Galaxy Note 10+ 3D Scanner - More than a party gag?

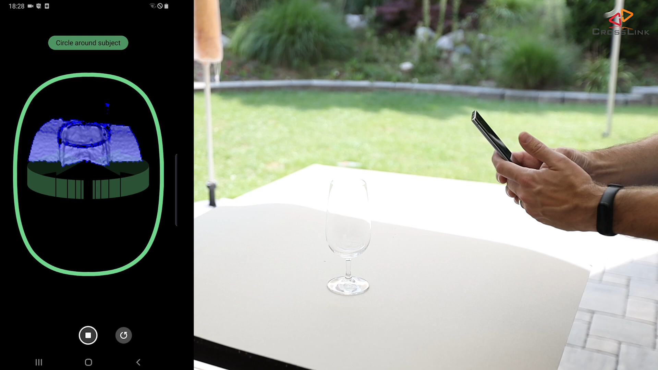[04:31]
Okay, that's what I was expecting,
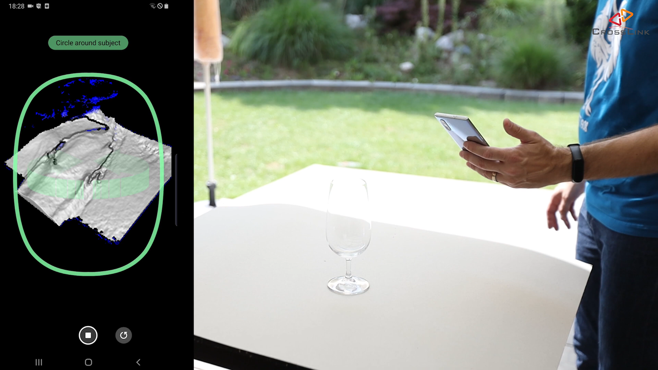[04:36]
it actually doesn't see the glass, it's looking through the glass and it sees some shadows of the glass probably, but not the real glass.
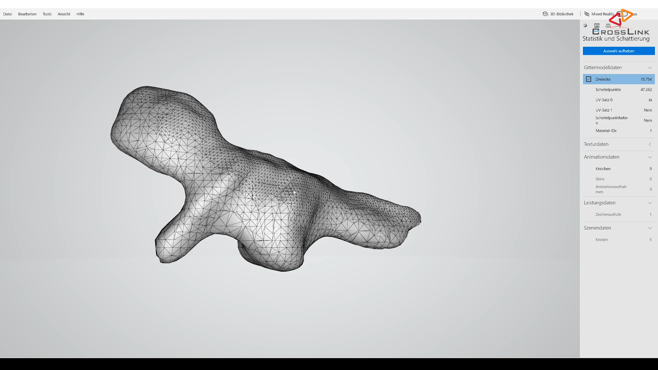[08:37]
Just, it could be a banana to be honest.